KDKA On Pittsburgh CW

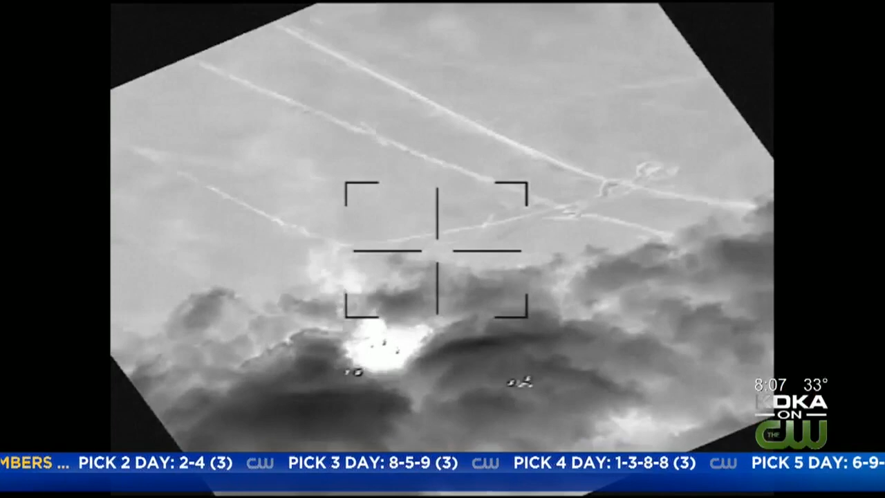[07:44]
blamed the Iranian-backed Shia militias and targeted several of their bases with airstrikes in Iraq and Syria,